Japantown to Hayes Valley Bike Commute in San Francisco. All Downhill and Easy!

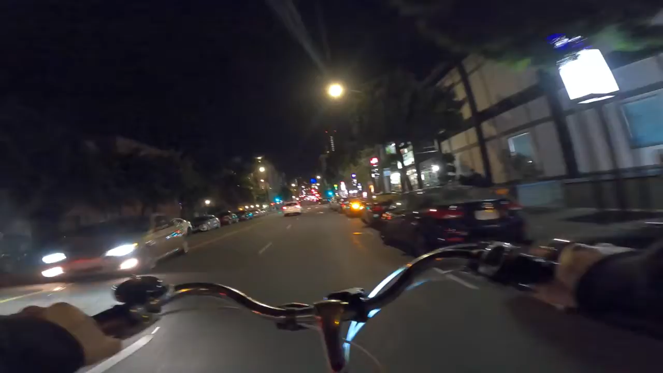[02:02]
So the bike lane on post ended back there. uh i have one on webster right here and steiner doesn't really have a bike lane at all it's a friendly street to bike on kind of near dubose park near the wiggle but up here sometimes there can be a bit of traffic
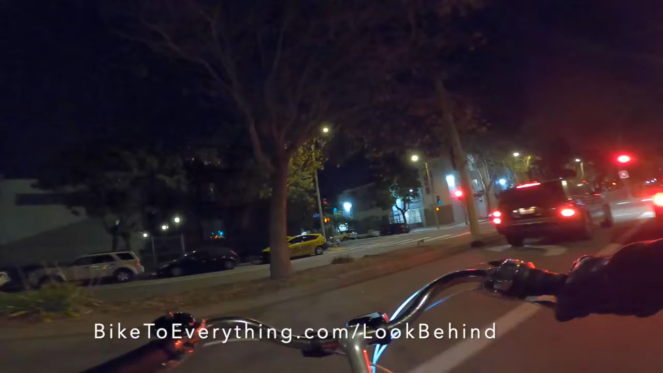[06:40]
Or actually, I've changed my mind now. I'll just cross the pedestrian signal
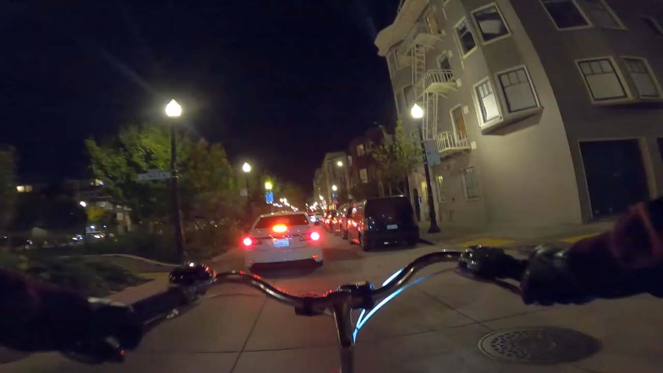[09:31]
I'm going to speed past these cars so I can make it through the light.
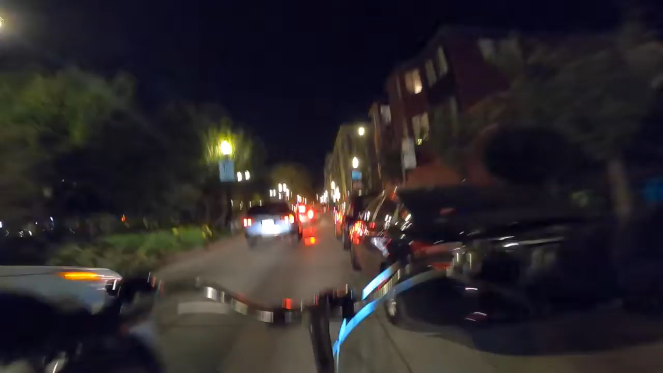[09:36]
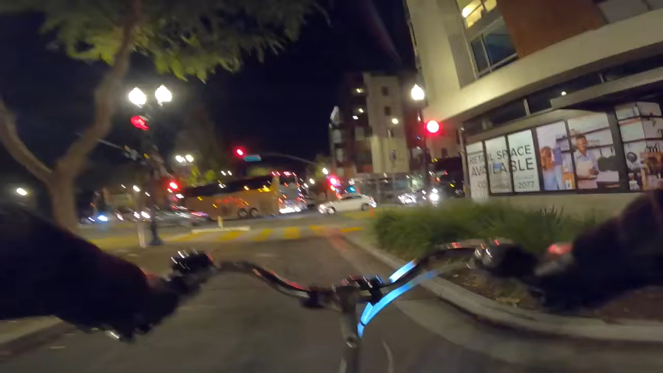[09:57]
Welcome to a terrible,
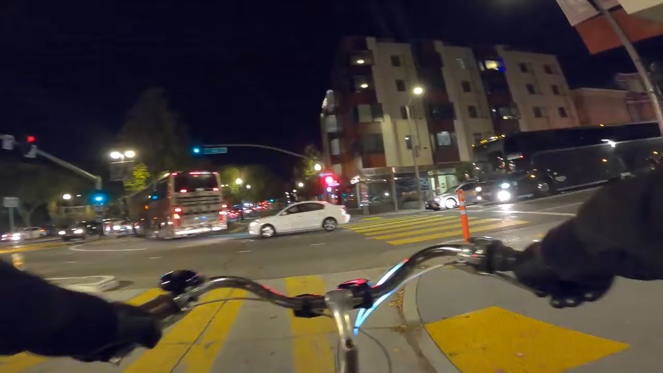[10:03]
terrible intersection with everyone trying to get on the highway. And now I have I think the biggest hill climb of this ride, it's just this one climb.